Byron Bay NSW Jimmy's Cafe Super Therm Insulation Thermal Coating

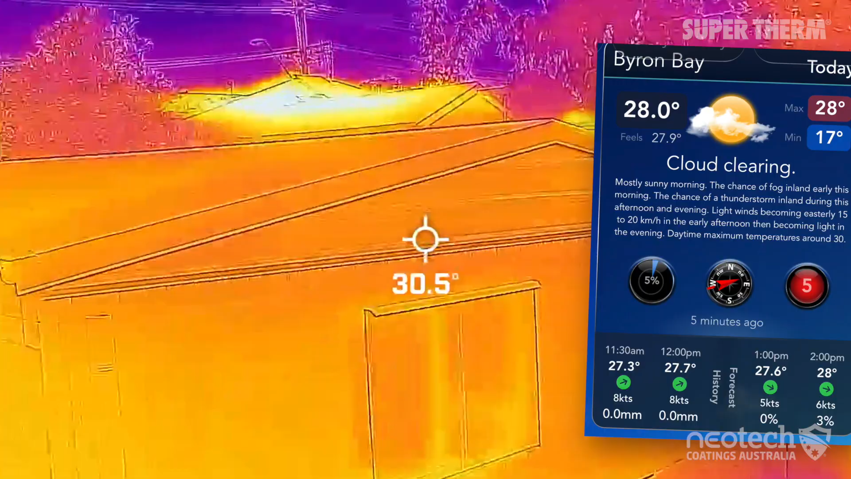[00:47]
As you can see Supertherm is within a couple of degrees of the ambient temperature and the trees nearby.